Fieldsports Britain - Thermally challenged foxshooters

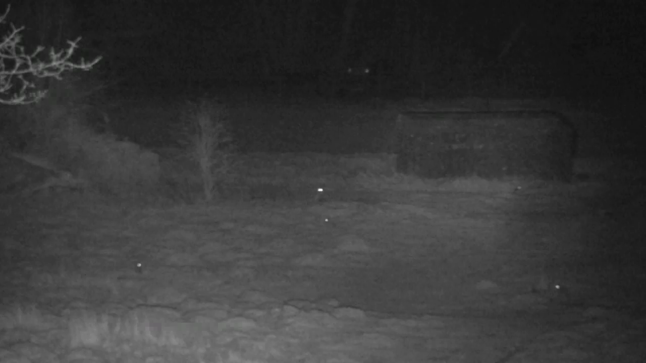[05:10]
Roy's calling works again and again we have to manoeuvre to get ourselves in a position with a suitable backstop. We have got a full moon tonight so it is not the ideal conditions.
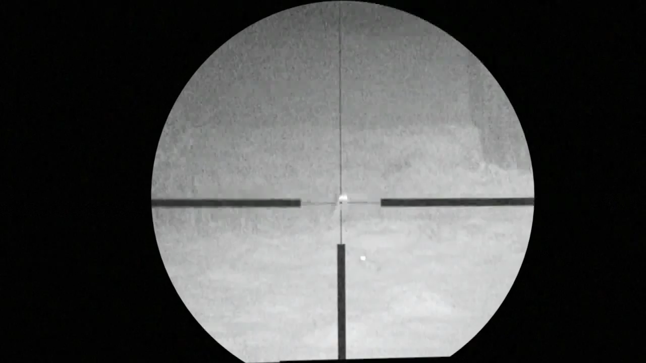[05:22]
We are literally lit up like pimping on the backside but he ran down to the hedgerow here
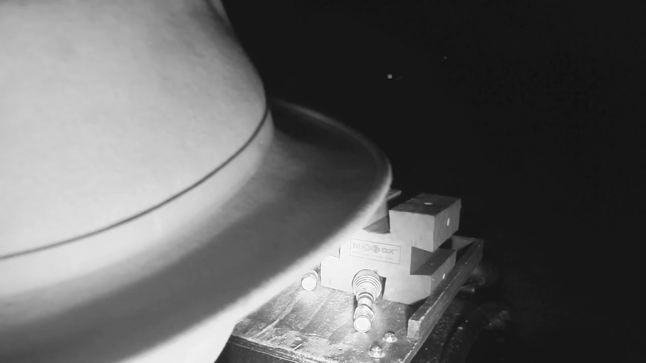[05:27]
and as we have come down he was crossing back in to come back into the thicker cover in here and
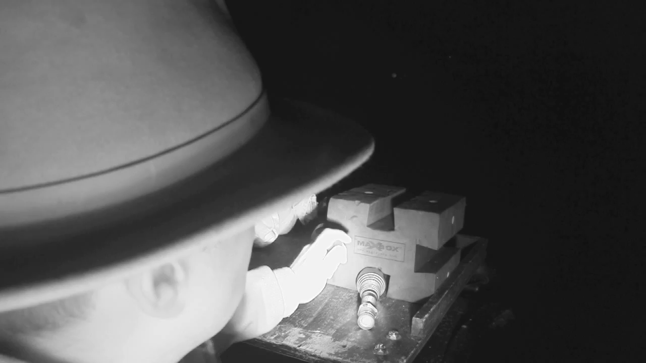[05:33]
stopped perfectly right in the middle so we are offering a fantastic opportunity.
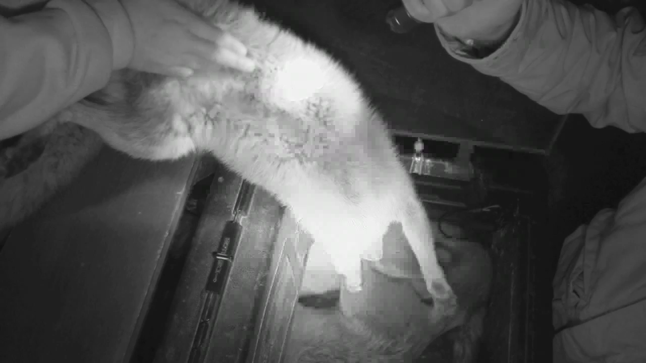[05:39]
We just pulled the gaiter up, Darren got on him, squeezed the shot and we are number three in for the evening. This time it is a vixen. Now as we are heading towards midnight the temperature is falling but someone on the gaiter is feeling warm and snug.
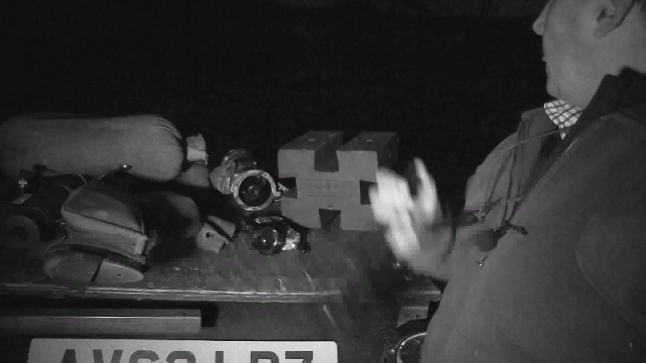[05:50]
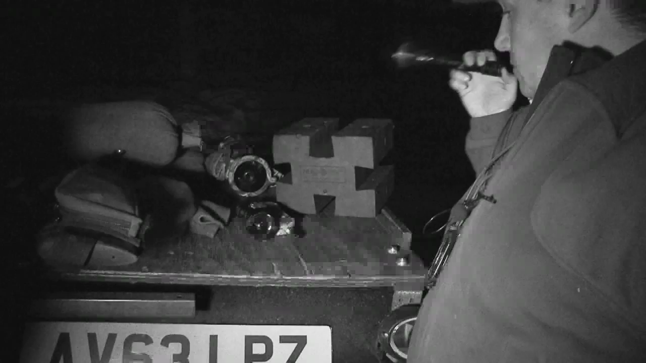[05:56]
So you have got three different heat levels so I am not that cold yet so I will leave it on a medium.
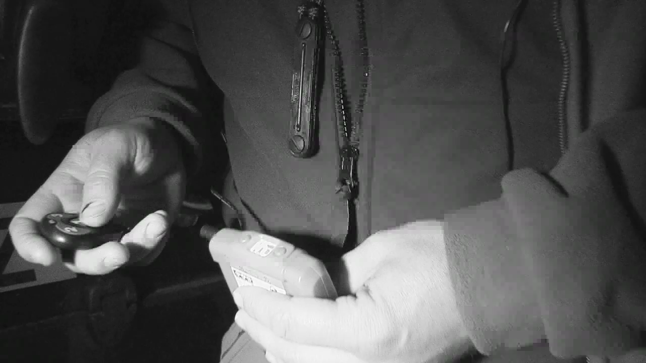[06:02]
I will warm up on a nice two there and see what that does. How long does it take to actually cook a lupsum?
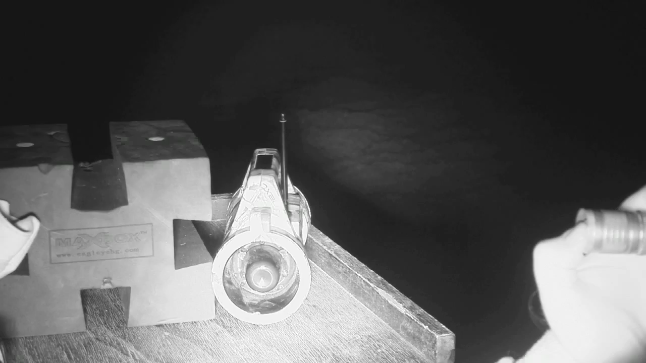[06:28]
To give his mouth a rest the Western Rivers call is blaring out the familiar tunes. Roy has uploaded some of his own calls which have been successful.
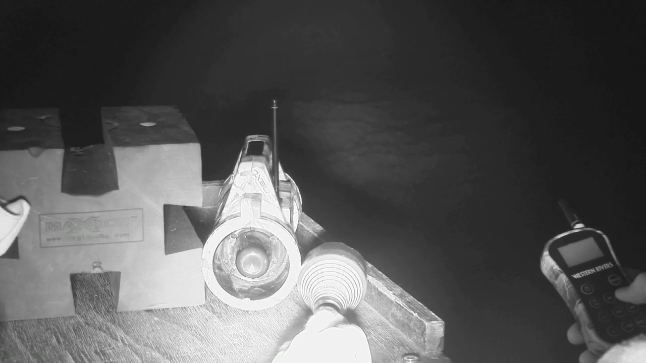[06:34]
So we have got one on the harmonica type from best fox call and we have got
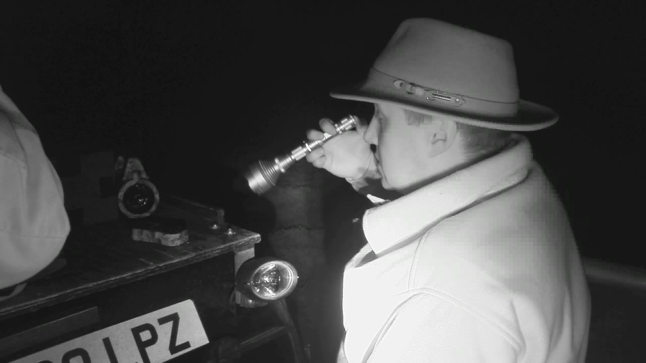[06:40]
another one on the silver fox and what we have done is downloaded those as mp3s,
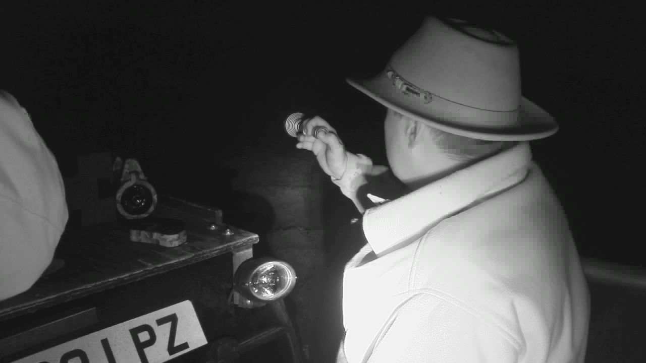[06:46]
David sent them over to me and we have put them on the caller there and it does work quite well. So towards this end of the night when your lips are feeling a bit puckered out you can just sit back and play it on the machine and you have got exactly the same effect as if you were mouth calling yourself.
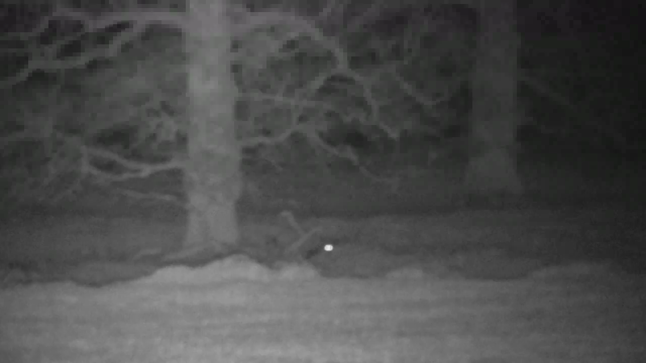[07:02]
He is really having to coax those foxes out tonight but eventually he manages to get one in a shootable position.
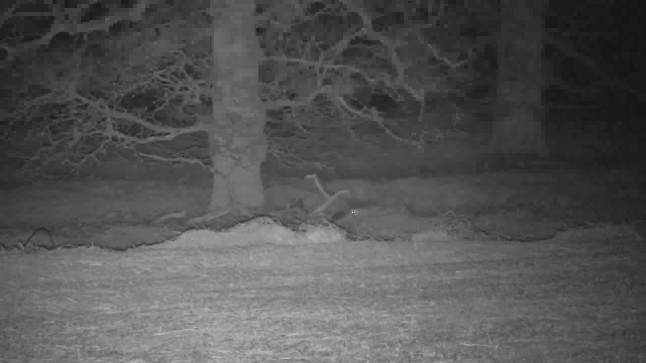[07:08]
Look at the size of you son.
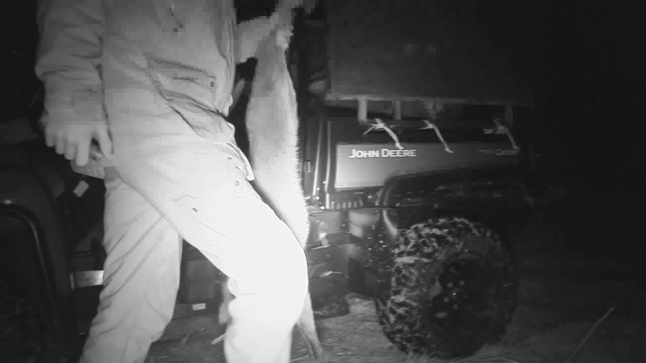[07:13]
So four in the bag and as Darren says we have had worse especially given the entourage.
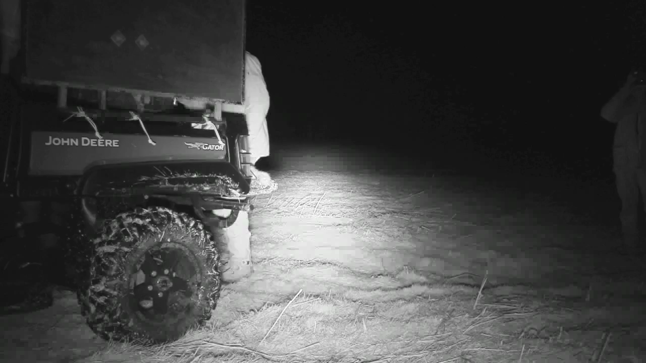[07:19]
Have you seen two cameramen, two rifles, someone driving, moonlit night, no wind.
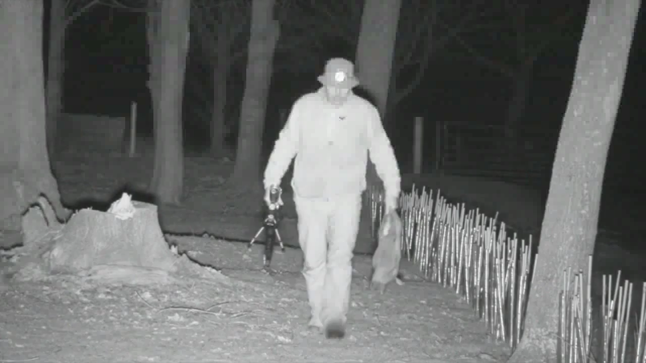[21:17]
James Marchington has his crossmen trained on crows and magpies nicking his breakfast.